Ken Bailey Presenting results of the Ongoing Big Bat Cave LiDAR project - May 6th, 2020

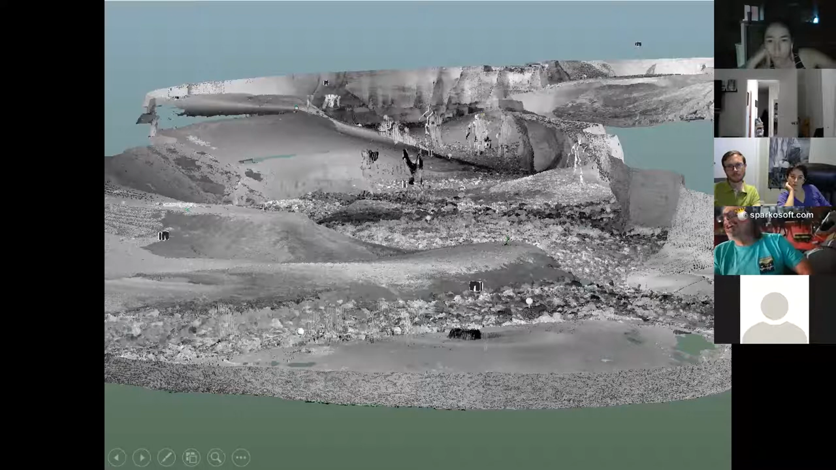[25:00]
were moving if they'd stood still we would have got them but uh and then you can see the scanner heads and this was done with earlier software where you couldn't get stuff out now that's a little better software and you can clean up your scans a little better but this was this was in the infancy of all of it not just caving but just the technology
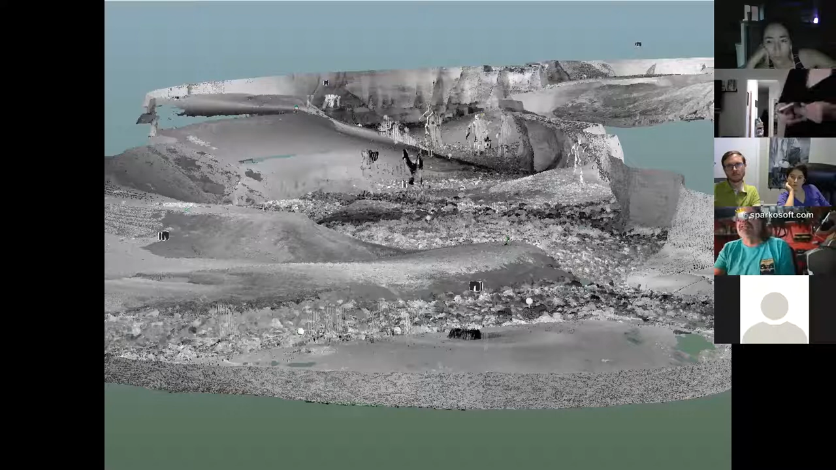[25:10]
again here's that same passage so here's
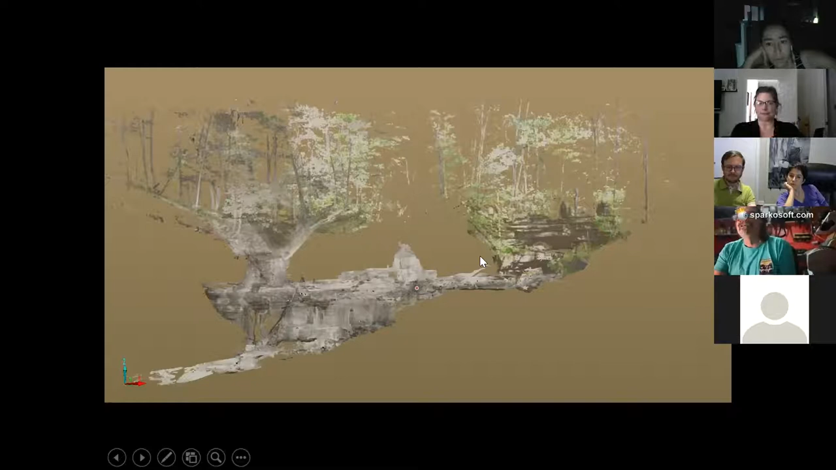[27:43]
disappearing stream the stream just goes right into the cave and uh this is uh from the top of that karst window and then uh uh of course this is the passage
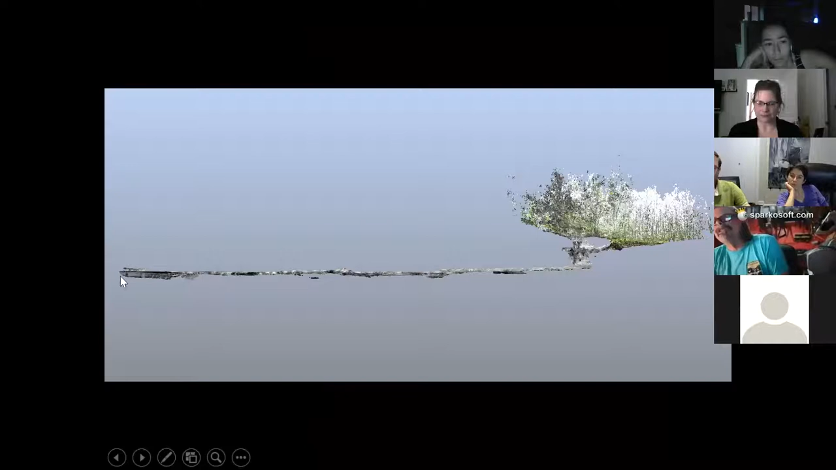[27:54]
the karst window and then the passage and this is terminates where that last picture i showed you where everybody was standing in a row this is this is usually ankle deep water
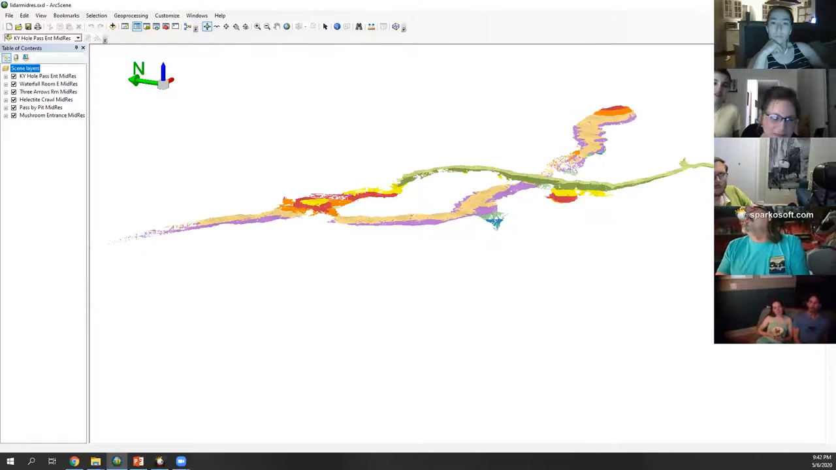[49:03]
is going the water runs in now and then runs down here to that waterfall uh so it's you know that's one of the reasons that pit got formed as opposed to the original drain that carried the water down into the uh uh the three arrows room which the three arrows room there's actually you know you can see there's three passages coming out of here but you can see this is obviously the the the original passage is coming through here and uh on down and then three arrows room was uh
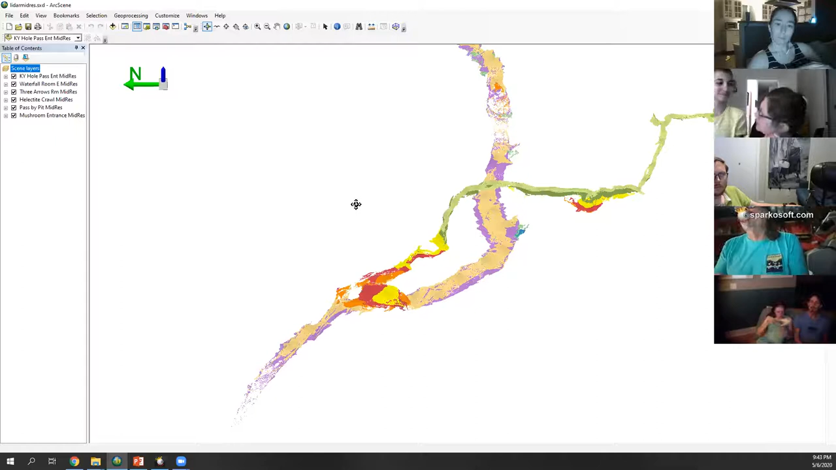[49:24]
it's there's some missing data here but it's uh obviously some sort of flood dome which is so good for us because that let that led this sinkhole to find its way down into it and then uh again there's the uh this is the helectite
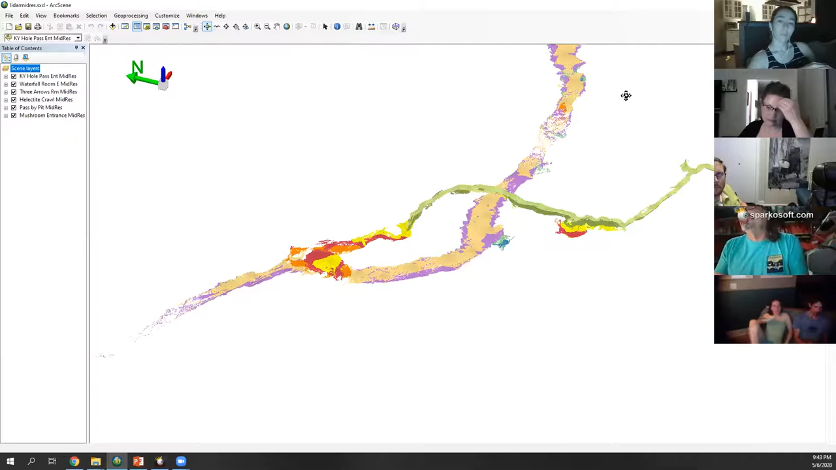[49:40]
room over here so you can see that this the top of this flood dome and there's also there's several passages that all meet right here but that's like i said the data took 40 minutes to load this much there's it just it won't load anymore it'll just crash and die but it's just a way of taking that same data and looking
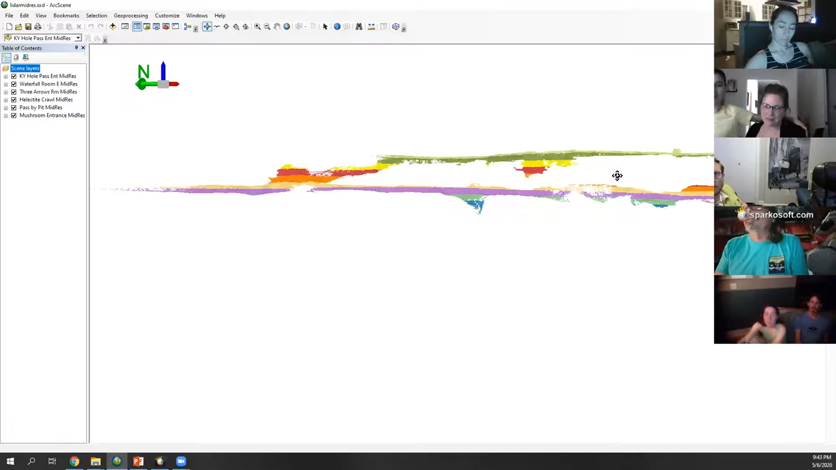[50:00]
at the caves um you know one of the early complaints when i presented this at the the cartographic session the nss is this isn't mapping and uh
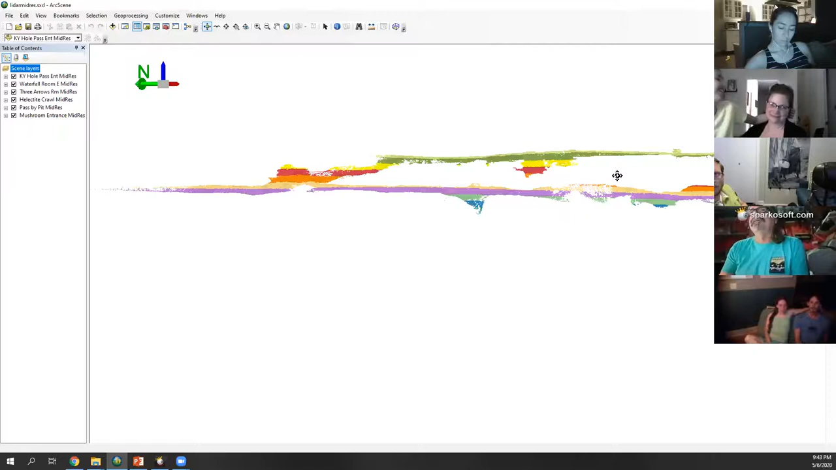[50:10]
so i started looking at it like yeah here's profile here's a plan view um
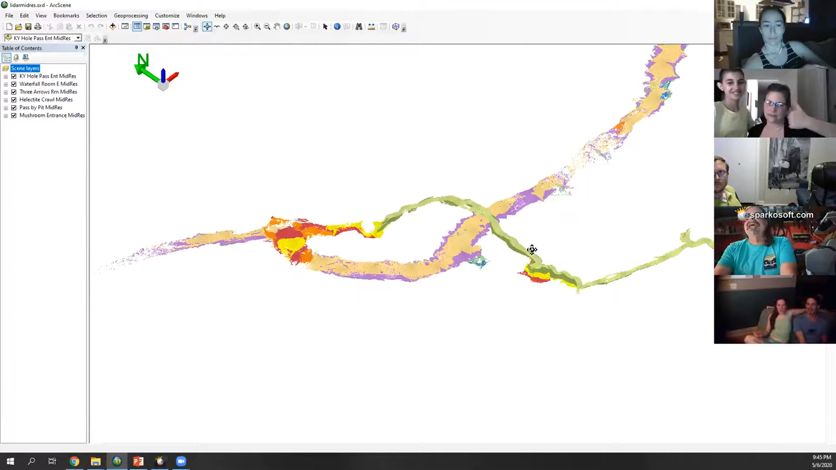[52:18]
little piece you see you know cartographically just you know
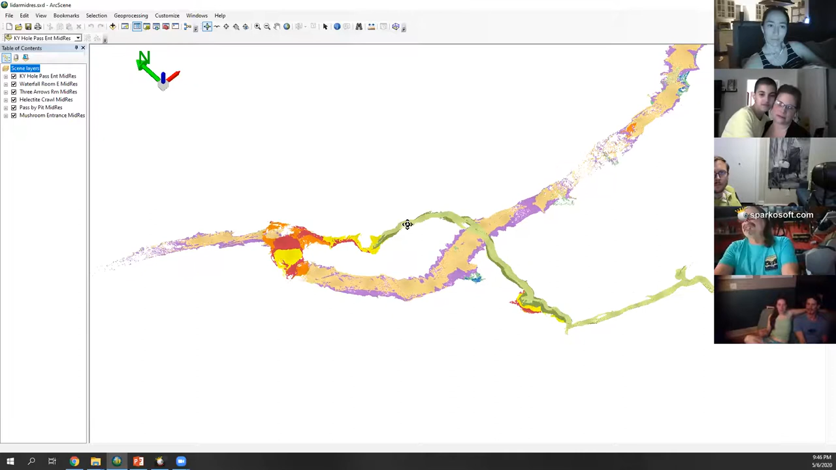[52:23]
the cave and how it works like i said you can see these pits where these waterfalls are and how they've dug down into where they're draining the cave to wherever the water table's going next
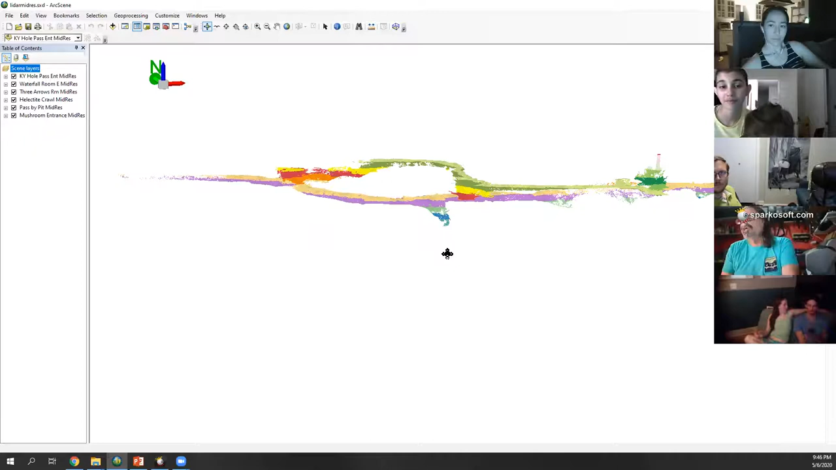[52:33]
and then of course like i say there's a there's a blue hole i don't know if you guys have that geography where you're at where you'll just have a resurgence of uh of the groundwater and it'll just be the prettiest blue or it's been away from sunlight and there's not no algae and and it's it's just a pretty thing i think there's a missouri caver on here so and they got a ton of them out there it's